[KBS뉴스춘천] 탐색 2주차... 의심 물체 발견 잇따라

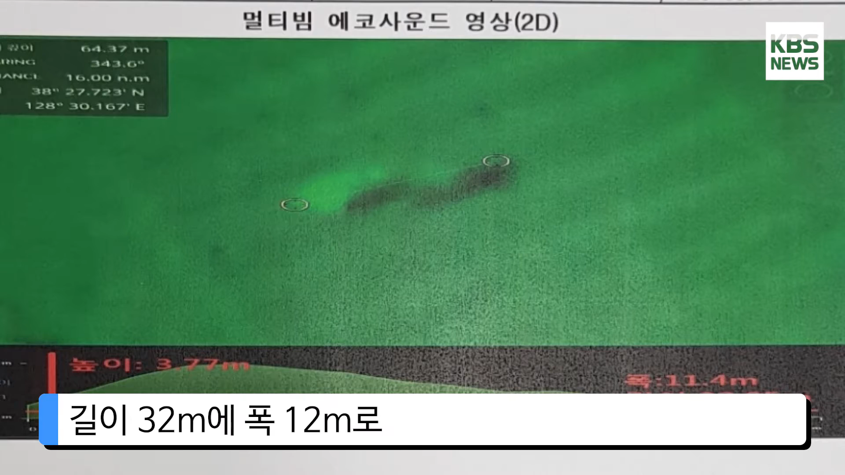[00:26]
32미터에 폭 12미터로 크기가 72정과 유사한 물체도 나왔습니다.
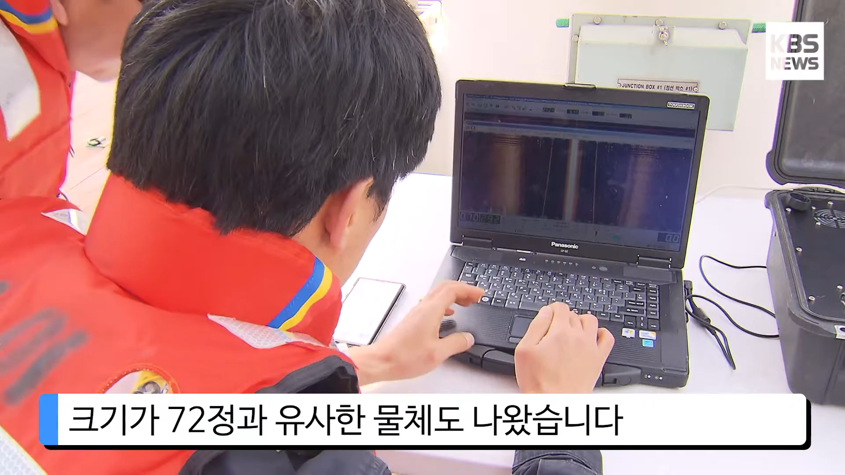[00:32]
하지만 추가 분석 결과 72정이 아닌 안반으로 확인됐습니다.
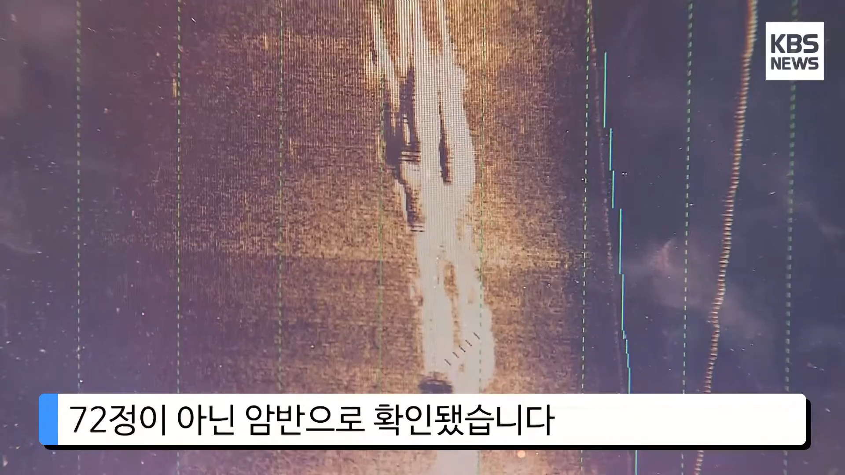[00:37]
탐색 시작 이후 이 같은 의심물체가 여러 개 발견됐지만 72정은 아닌 것으로 파악됐습니다.